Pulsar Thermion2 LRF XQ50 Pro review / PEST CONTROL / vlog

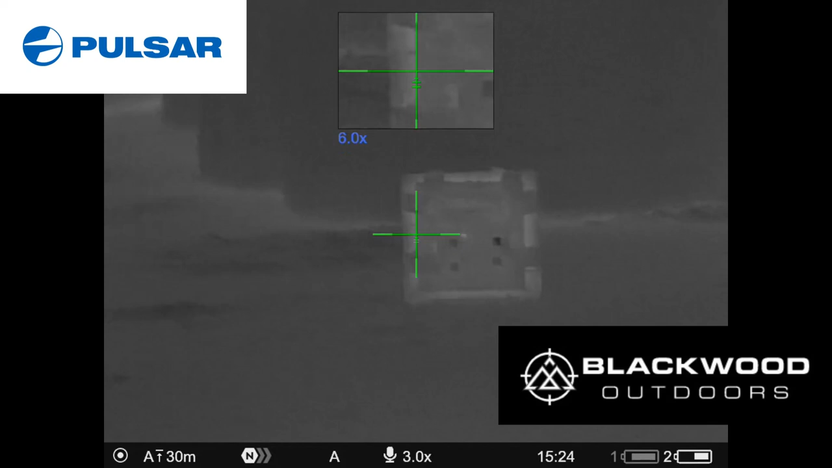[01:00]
oh that's enough of the scope audio if that's okay for now the zeroing because the shots are obviously quite loud and so is the sound of the my 177 FAC
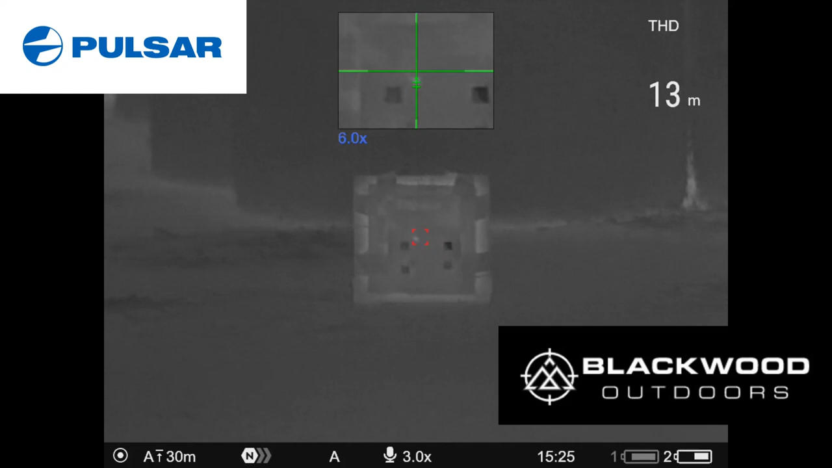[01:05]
FX Maverick topping up the plenum with the regulator it's that hiss you heard there so
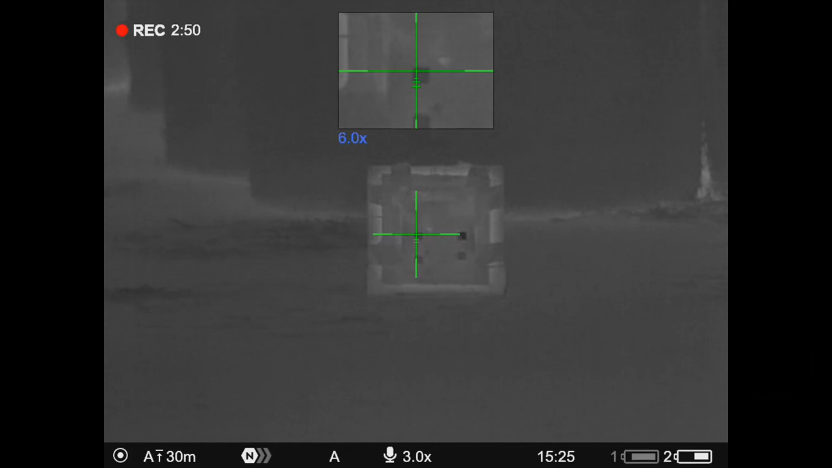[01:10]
I'll just add the voiceover manually here I'm firing a couple of shots into
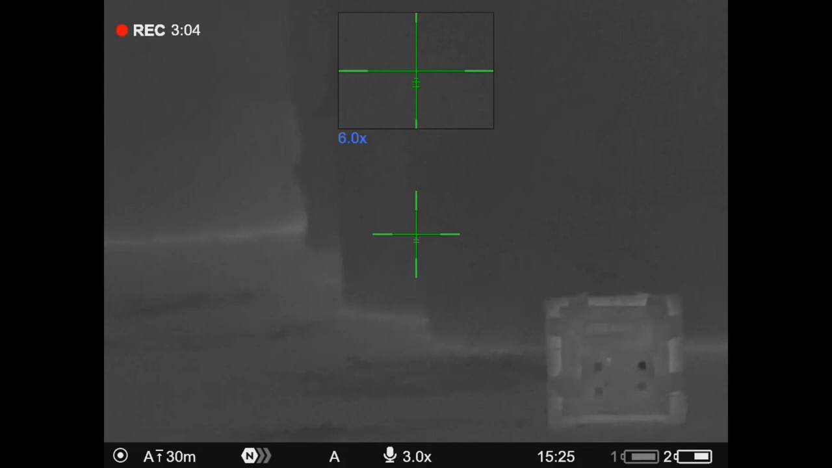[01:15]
the top left hand corner of one of the thermal targets I bought from bushware.co.uk
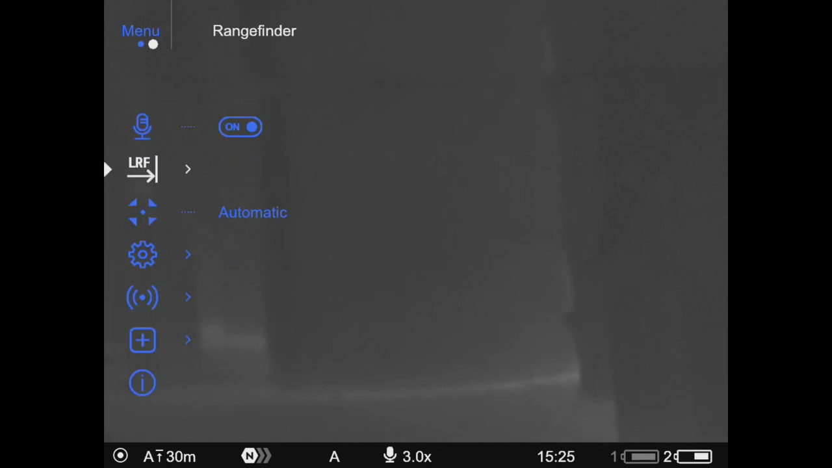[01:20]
in a recent sale so you saw me there range the target at
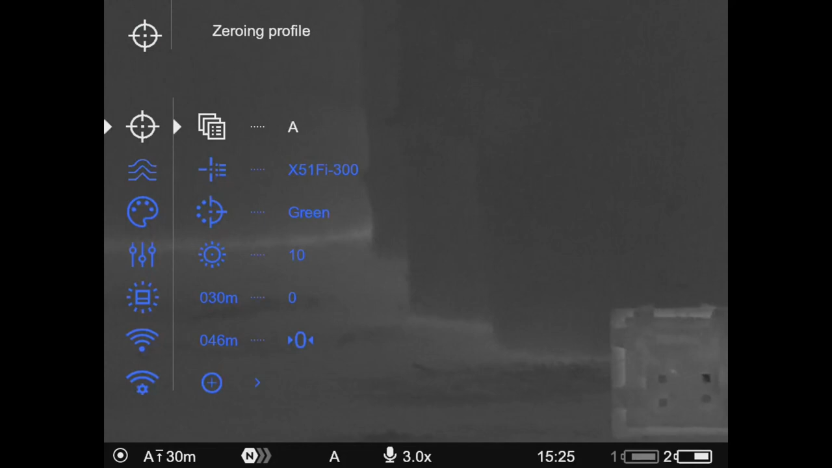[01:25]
13 meters and this is just my initial secondary zero if you like and then I'm going to move the target further back then I go through the
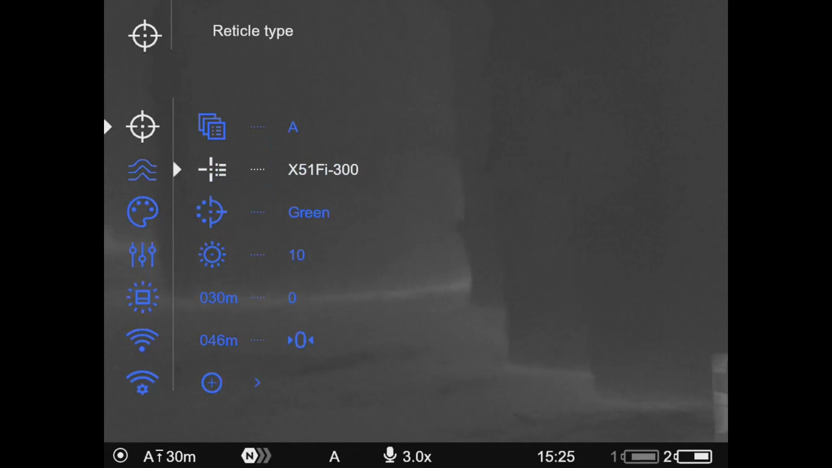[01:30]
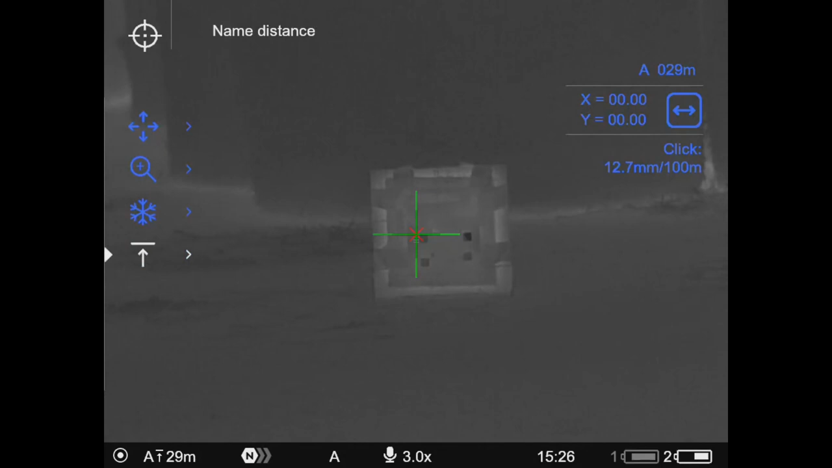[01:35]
XQ50s menu adjust the point of impact
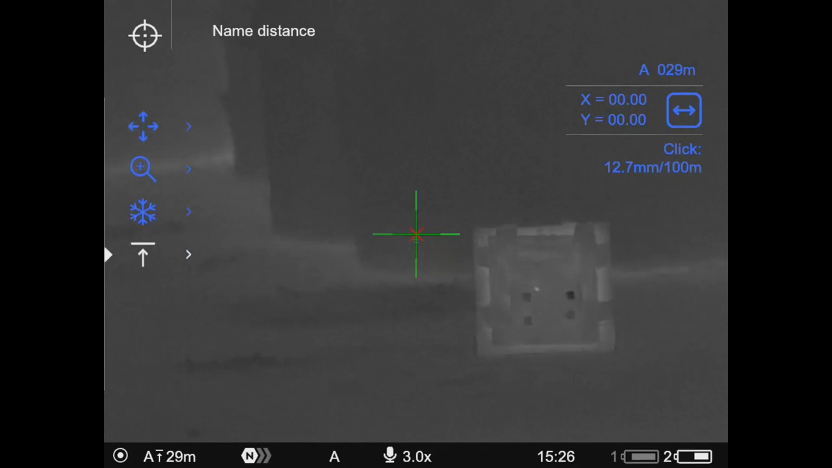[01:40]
which is a little red cross onto the actual sort of spot
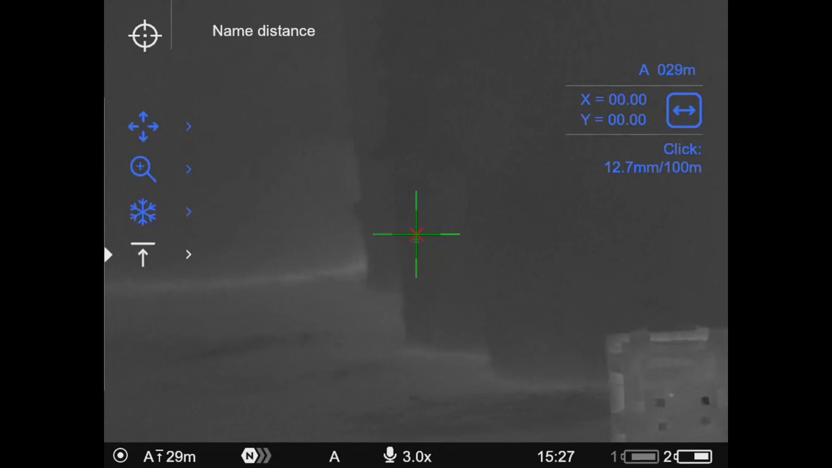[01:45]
the pellets land which is the glowing dot you'll see when the two landed on top of each other
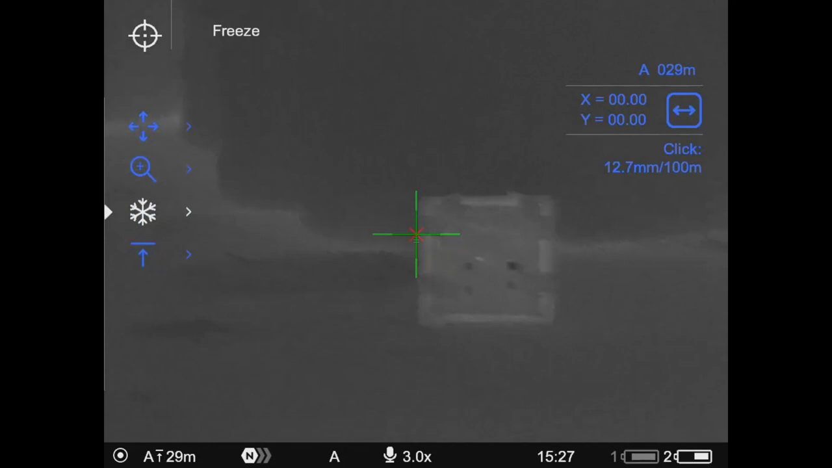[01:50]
so after sussing how to freeze the image adjust the X and Y onto the pellet impacts save
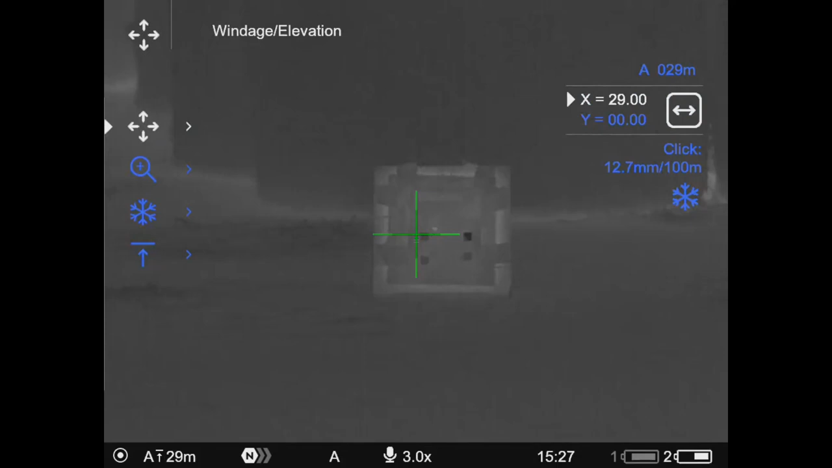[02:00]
this and then fire a few check shots and then move the target further out here you can see me ranging with one of the three buttons sort of rubber hotkeys on the top
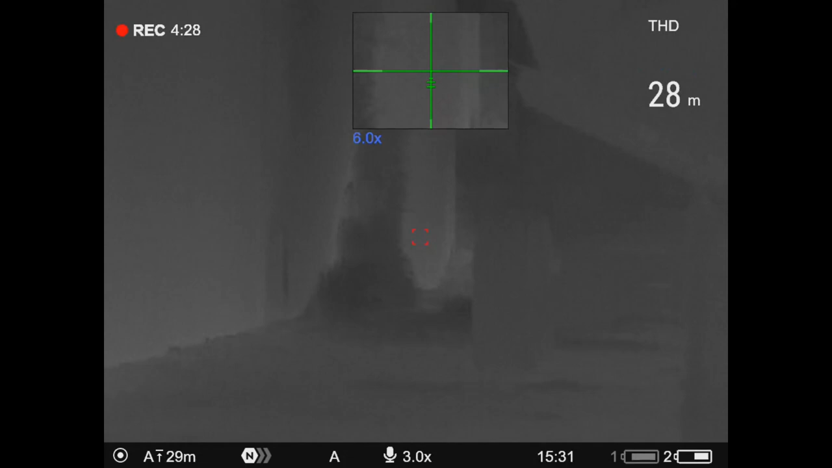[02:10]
of the rear of the scope eye bell and it's 28 meters to the corner so this is the furthest range I could get in this barn and this is not the barn where the rats are because I didn't want to disturb them next door and look there's a handy stunt sparrow which popped in just to prove it's a thermal scope there's my wooden backstop target moved from 13 meters out to about 29 meters I arranged it to double check where it was and then repeated the whole procedure although first